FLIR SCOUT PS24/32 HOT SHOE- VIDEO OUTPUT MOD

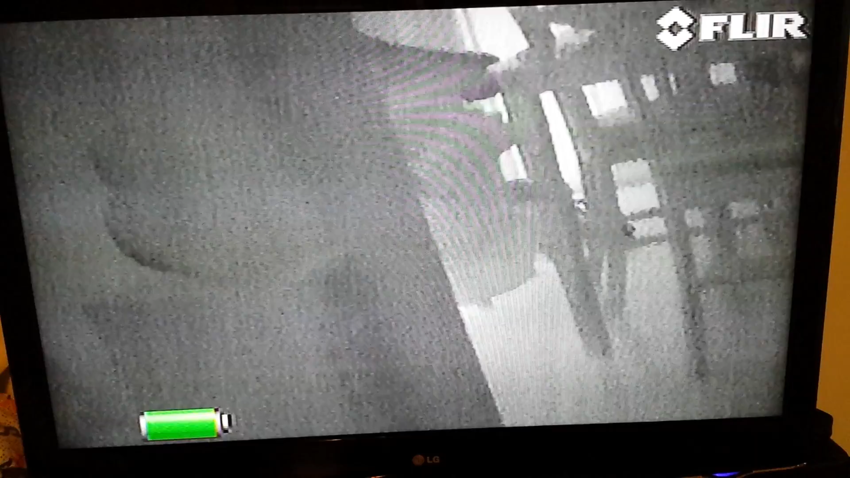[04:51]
So just keep in mind that if the audio if the video quality it doesn't look that well. There's that there's all the